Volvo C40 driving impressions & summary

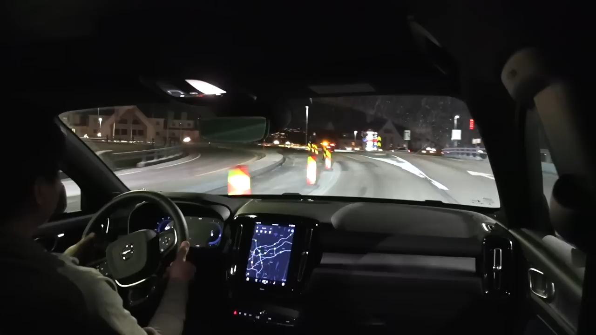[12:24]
but technically pixel, that is pixel, picture element. I guess it's not a picture element, but we have 84 LED elements in each headlight side thing. And wait, my bad. I have to do one next time. I forgot. I'm not going to go that way. I have to go around a little bit more and then go around. I wasn't paying attention here. Shit, my bad. I have to go over here. I'm going to go back to the city. But the pixel headlights, they are freaking awesome.
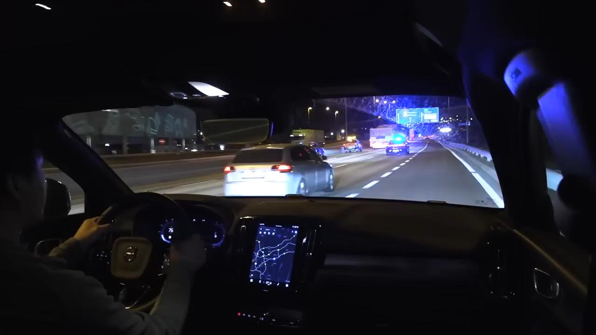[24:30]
Okay, maybe I shouldn't overtake. Just stay here. I don't want to be pulled over by Polizei. Even though the Polizei is probably busy leading the... Wait, what is this? This is the X-Bank P7. Give me that sexy thing. Oh, it's black also. I like it. I like it in black. Yeah.
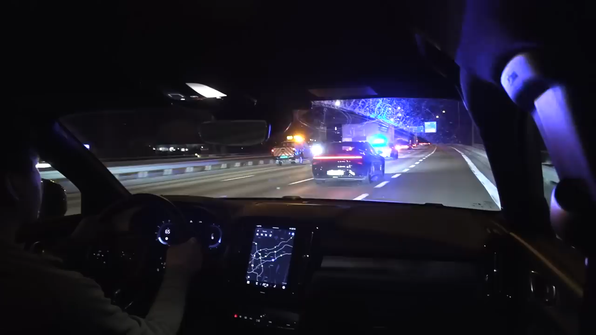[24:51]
Oh, the X bank is like, oh yeah, I want to overtake. Oh yeah, you want to hammer it. What? Okay. Yeah. Okay. Where's the police car going? Oh, he's going in the front. Oh, okay. He wants to block. Okay. All right. Wait. Oh, okay. He blocks the lane. Okay, he doesn't want police side to overtake. Okay, what's a fun, interesting observation? What they're doing? Yeah.
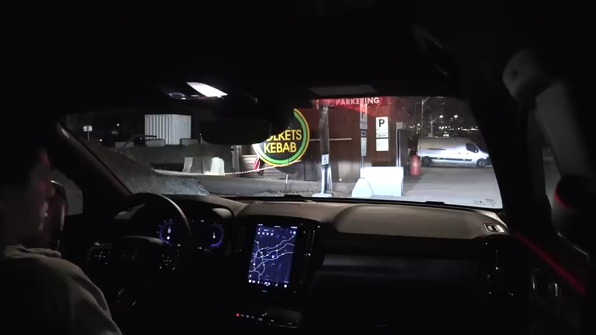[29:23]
So yeah, I think I tried to summarize everything. I like this car, I like it a lot, really. It's also wifey seems to like it. She think the suspension is more. Whoa. Do you guys see that? Why the heck is it flickering? Okay, that's not good. Yeah, Volvo quality.
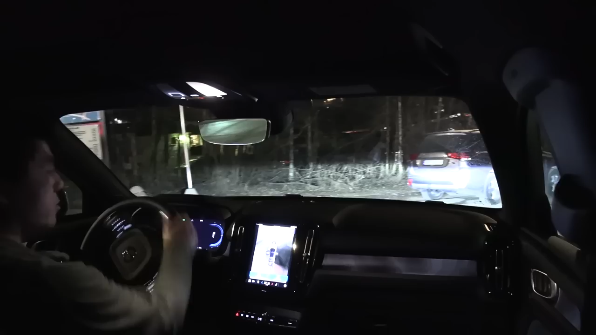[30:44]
So that's what I love about this car. It's great. So now I'm just gonna go back here and park myself. Yeah, you see here? Yeah, that's great. So I think that's gonna be it. Now you guys have seen it. I've given you guys the summary. And now I'm gonna shoot again in Thai. Because this car, actually, the way I understand it, the XC40 was made in China.